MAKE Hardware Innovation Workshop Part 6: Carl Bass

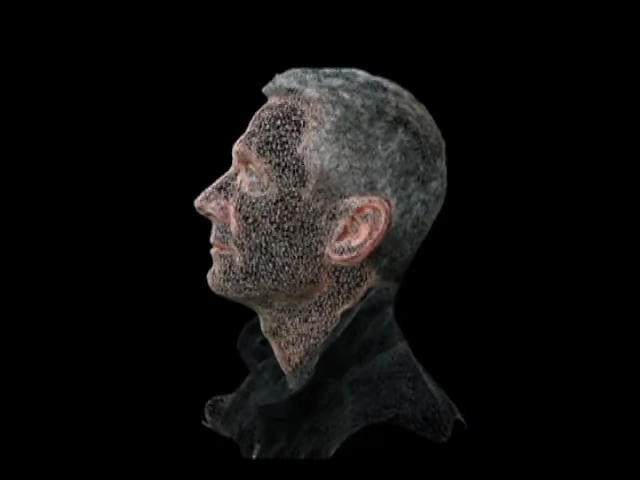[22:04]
And the mesh you actually see there has been reduced by about two orders of magnitude.